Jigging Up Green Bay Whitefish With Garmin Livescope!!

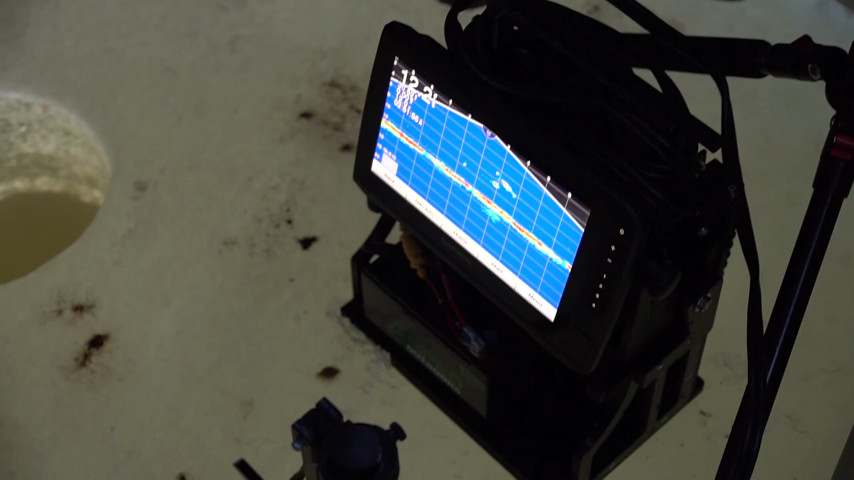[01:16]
Oh, he's going to eat you.
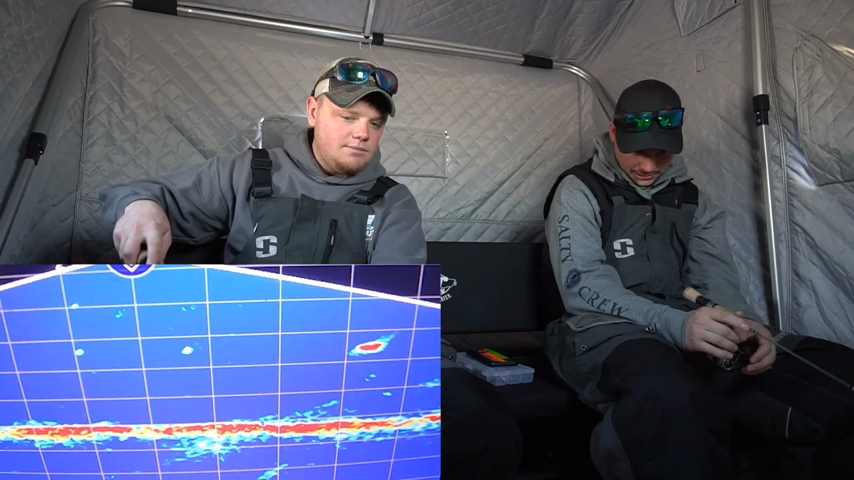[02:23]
Oh, you're going to get smacked.
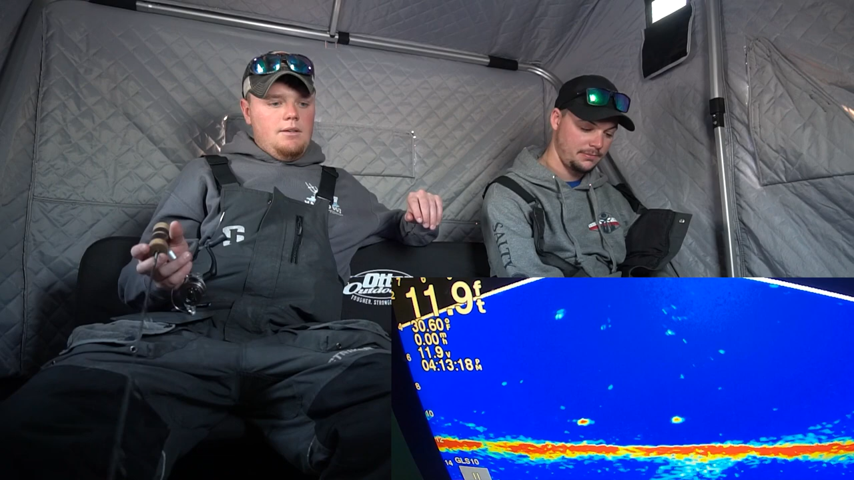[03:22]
On screen: depth 11.9 ft
Is that what we're talking about? No. Oh my God. He turned right on time. He hit it too.
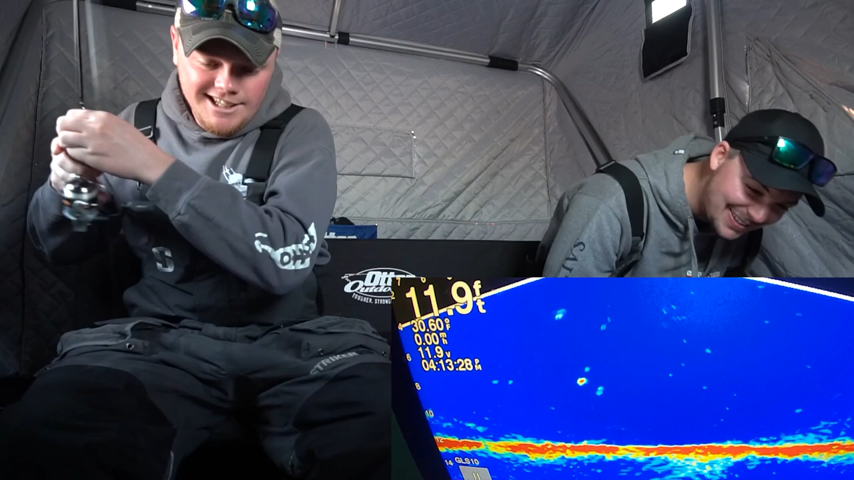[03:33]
On screen: depth 11.9 ft
I thought you were going to rip the freaking hooks right out of his face. Oh, it's a nice one. Oh yeah, it is.
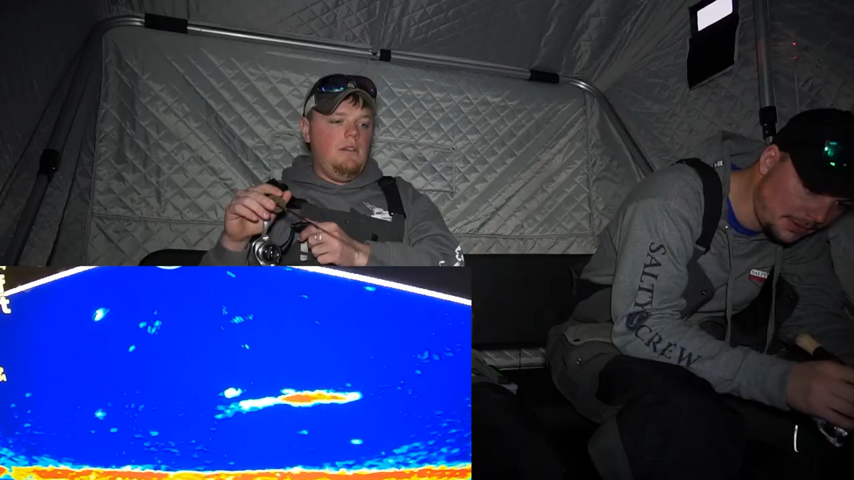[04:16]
Alright. They haven't met shields too. They probably met the real shot. Probably do. There's another one coming. Nice fish. Yeah, it is. Oh, if we doubled up, that'd be sick. Nice. Got him.
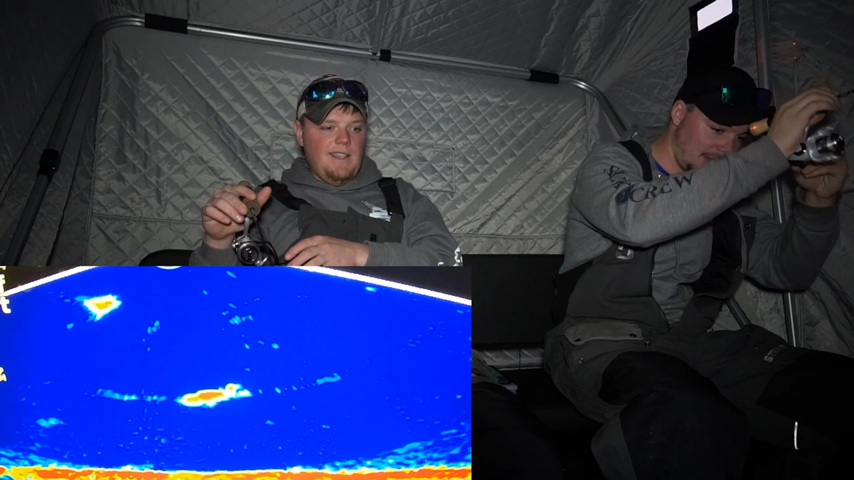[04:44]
Nice. Nice. That one was high flying. Yeah, he was.
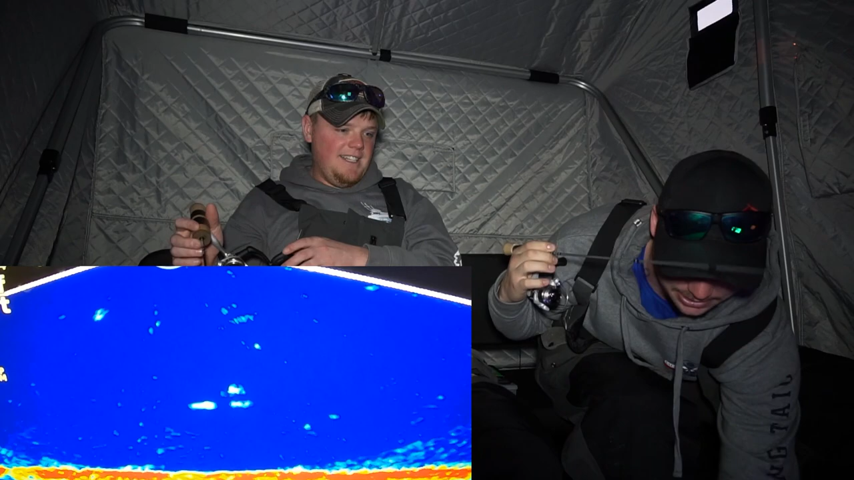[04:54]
Oh, that one spooked. This thing doesn't look right. Look at that. It's a nice walleye. Nice walleye.
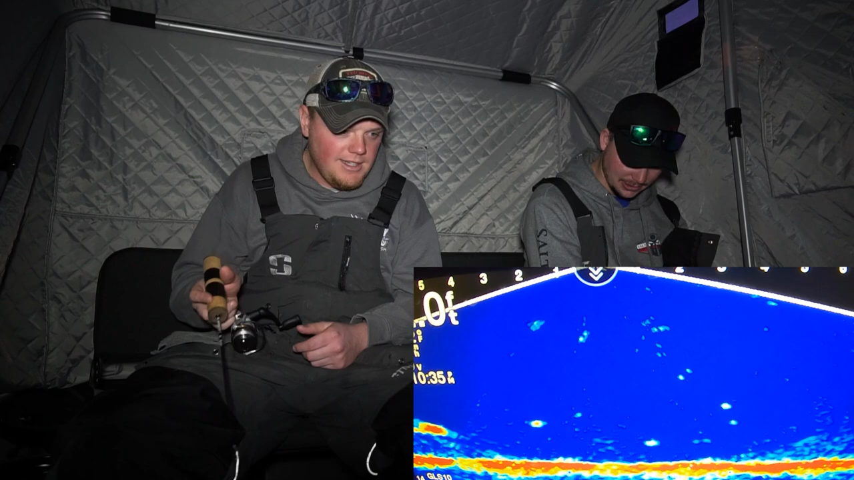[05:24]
This big thing. Wow. There's two. Oh, this. That's walleye for sure, dude. Oh, wow. Oh my goodness. Full herd of them. Ate it.
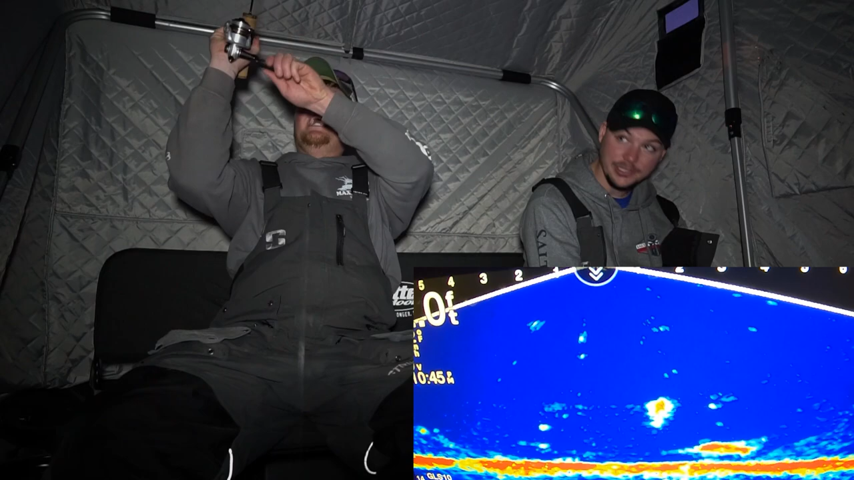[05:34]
Nice. Ate it. That's a big one. That is a nice one. There's another one on this.
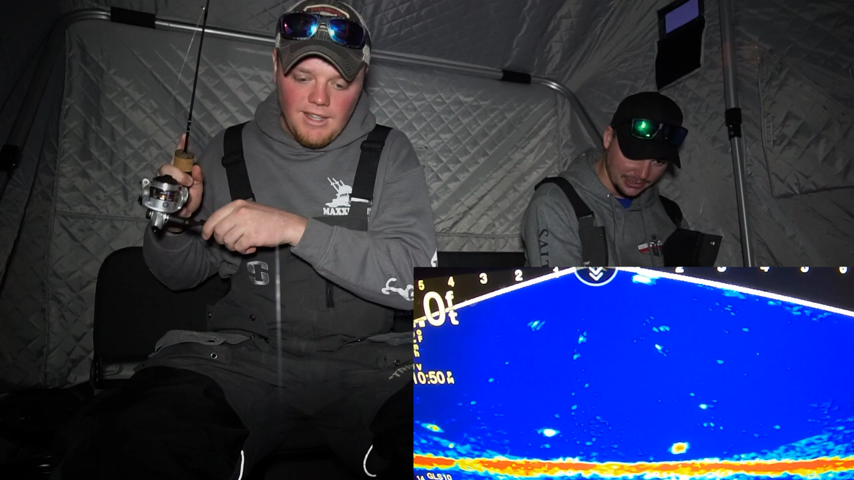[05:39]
What do we got? What do we got? I can't see. I can't see in the wall. It's a white. That's a big one.
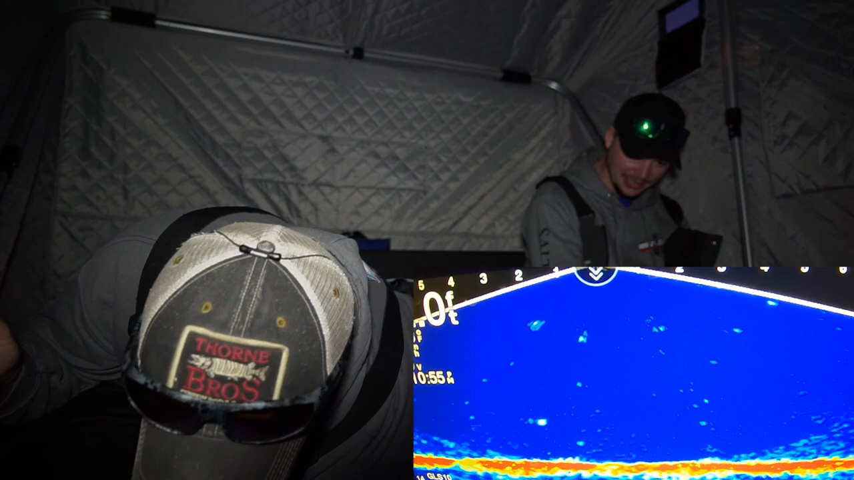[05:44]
It's a whitey. Full school of whiteys. Big whitey. Right in the face. It's tail slapping.